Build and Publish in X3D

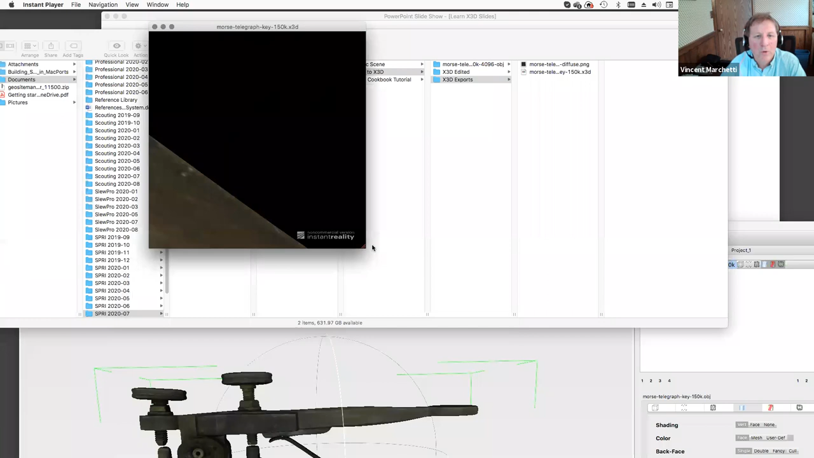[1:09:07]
okay let me get rid of my old thing okay there it is an instant player and it kind of looks like we're looking at the corner of the moon i guess and this is again that size problem uh
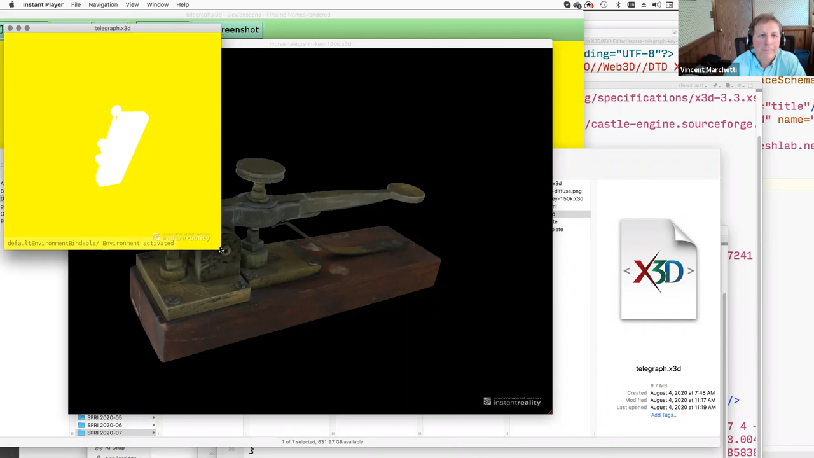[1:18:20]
it is again not a very good scene not a very good viewpoint perhaps
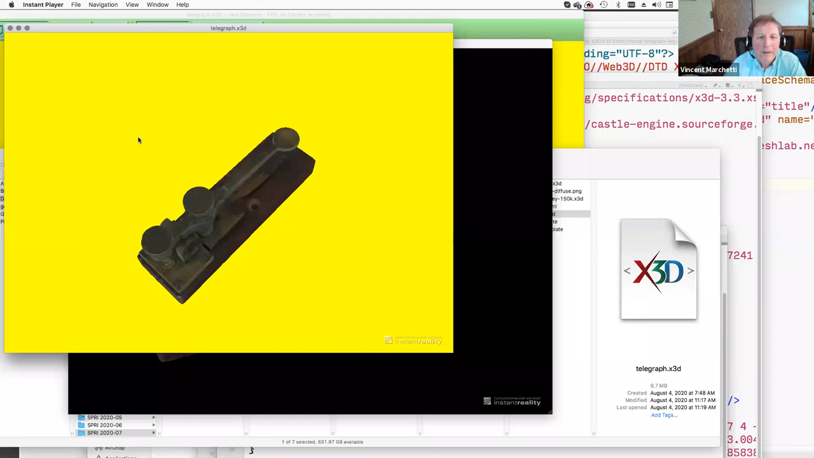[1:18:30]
that would probably would be a nicer viewpoint